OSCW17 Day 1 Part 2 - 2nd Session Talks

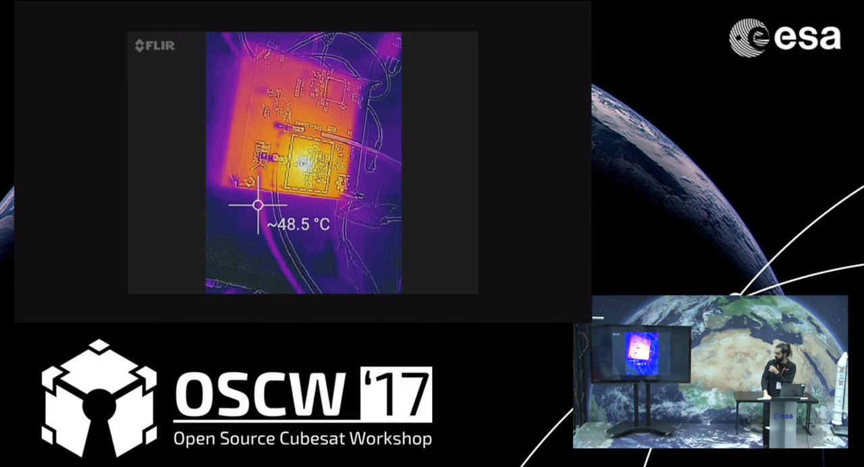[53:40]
On screen: spot 48.5°C
using it so we had to resort to some commercial testing equipment like a thermal camera to do the tests and you can see here the power amplifier going crazy obviously